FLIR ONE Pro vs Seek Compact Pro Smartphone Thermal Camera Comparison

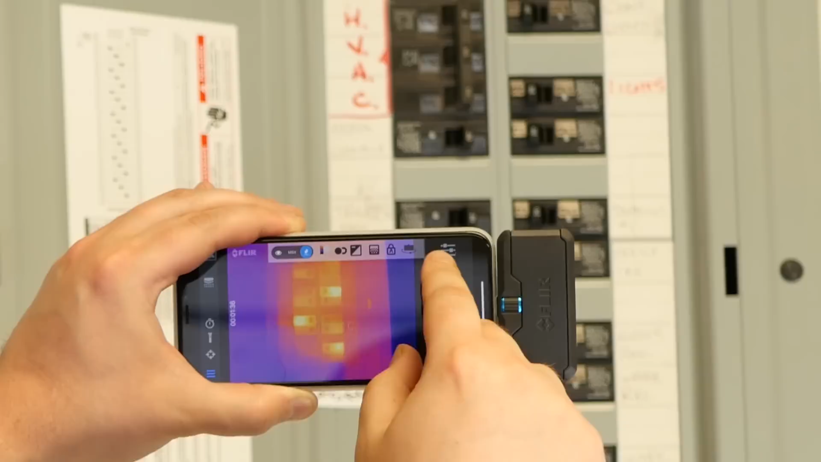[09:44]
Turn off that spot. So there's, there's the raw FLIR thermal image in all its glory.
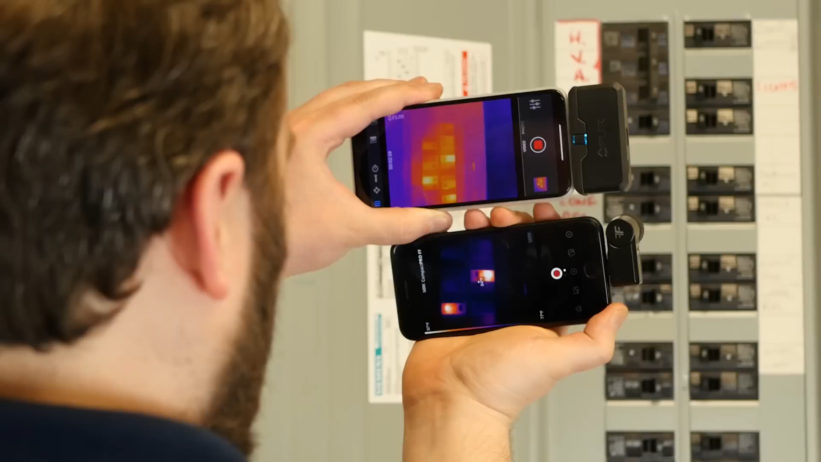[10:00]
The Seek just has a sharper detail. So most of the time having a higher resolution is going to be a lot better, but FLIR makes up the difference with MSX in spades.